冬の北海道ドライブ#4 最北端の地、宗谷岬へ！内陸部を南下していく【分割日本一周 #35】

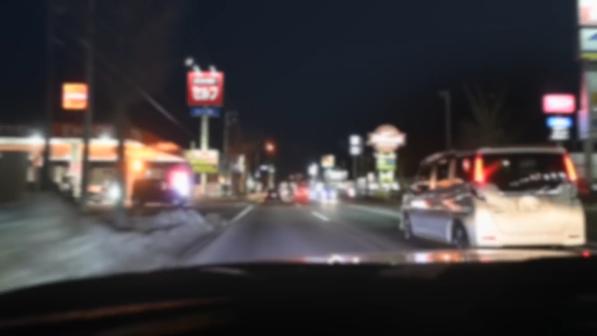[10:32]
はい、朝日川の街にやってきましたー時刻は17時40分です
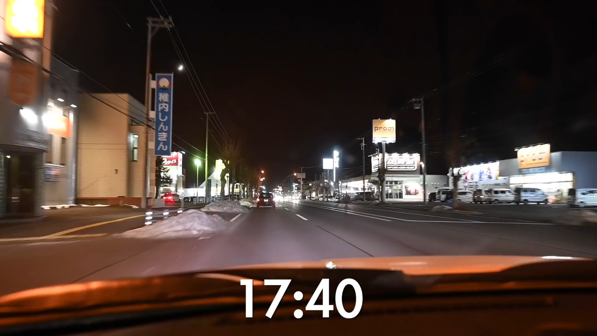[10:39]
今日はねー朝日川の街のネットカフェに泊まろうと思います昨日は豪勢に宿に泊まったんで今日は節約ですなんかースーパーで何かご飯を買ってネットカフェに潜り込みます今日もよく走った
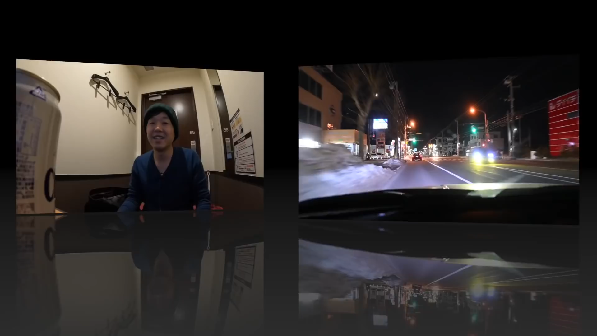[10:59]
はい、ネットカフェ到着です今日もよく走りましたじゃあビールで乾杯